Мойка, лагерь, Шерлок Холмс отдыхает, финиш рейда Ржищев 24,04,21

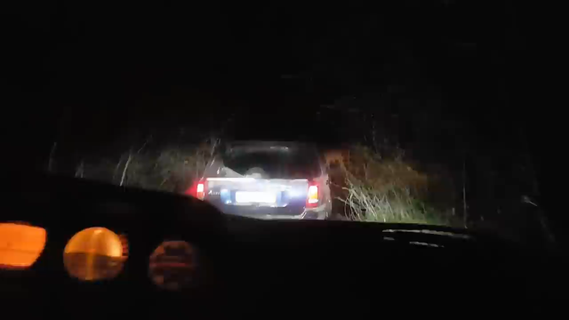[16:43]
Ого, что-то тут. Надо было на Понижайке, наверное, ехать. Ну да, в такую горку. Это по-любому.
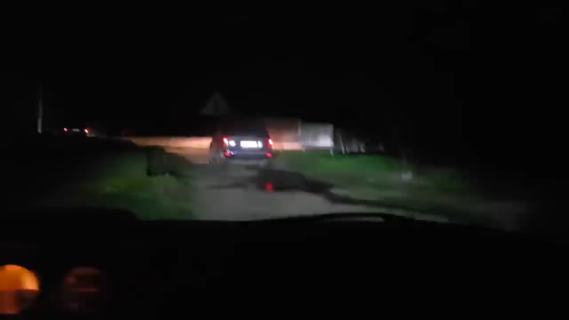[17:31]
В общем, всем пока, друзья. Вот этот красивый поджерик. Весь в огнях. Весь в огнях вообще.